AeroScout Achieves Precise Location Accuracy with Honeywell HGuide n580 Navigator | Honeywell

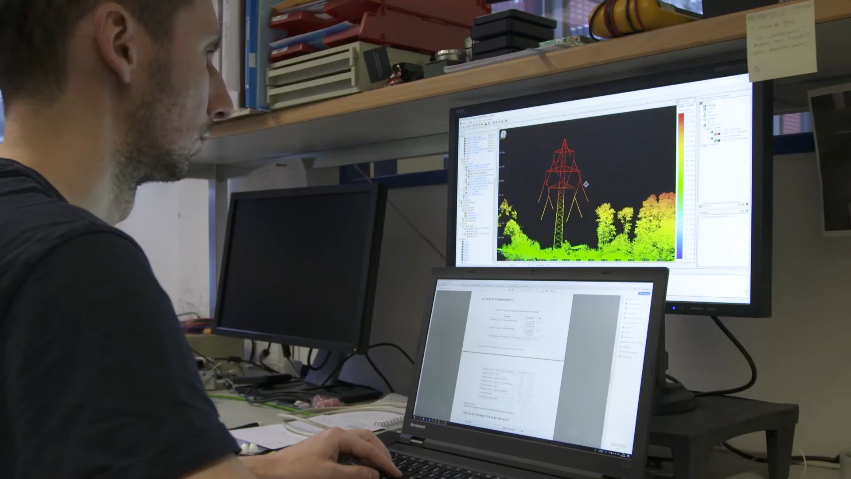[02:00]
If you have power lines we are talking about the accuracy of a few
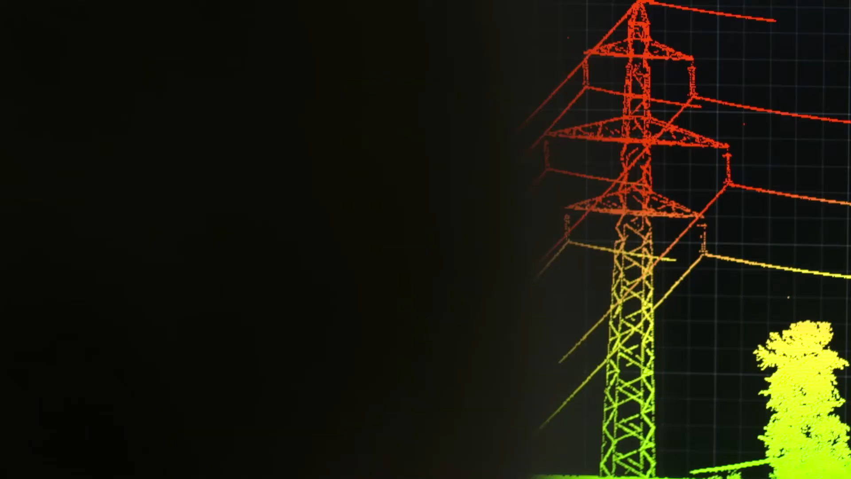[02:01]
centimeters in a distance of a few hundred meters.
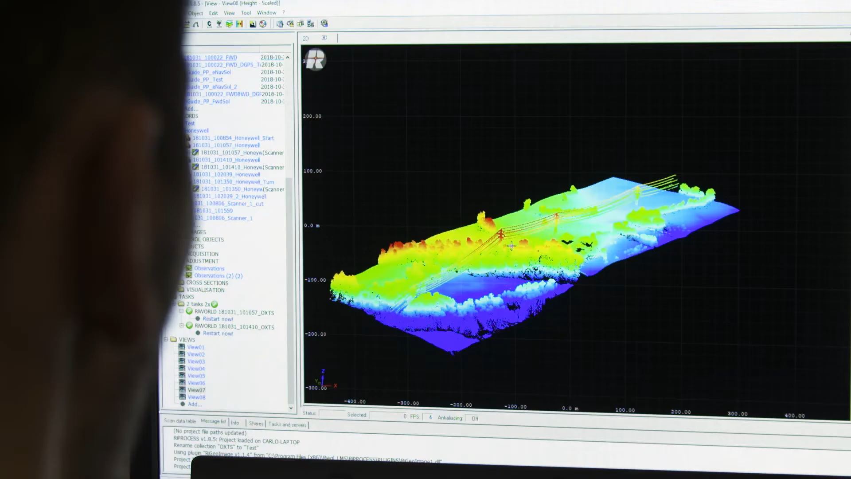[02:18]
accuracy received from the Honeywell unit is very precise.